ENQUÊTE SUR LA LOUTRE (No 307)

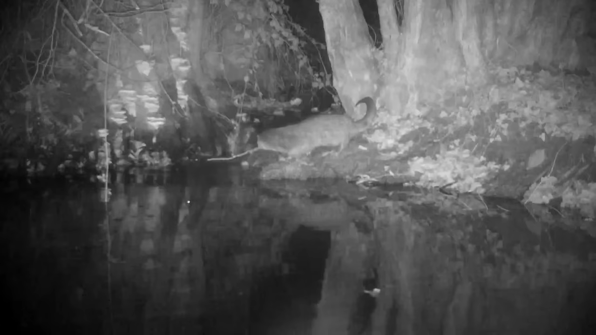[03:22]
Et il y a une bonne nouvelle qui tombe rapidement. Non seulement il y a des loutres, mais en plus il y a deux jeunes.
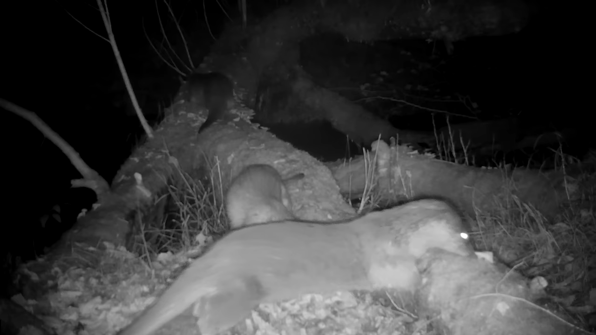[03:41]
Après avoir déposé une petite épreinte,
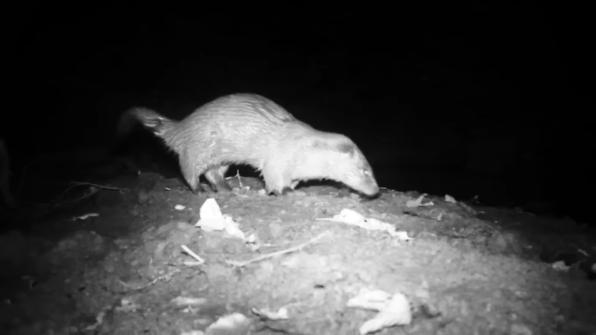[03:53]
cette jeune loutre, elle émet un cri aigu pour rappeler probablement ses congénères.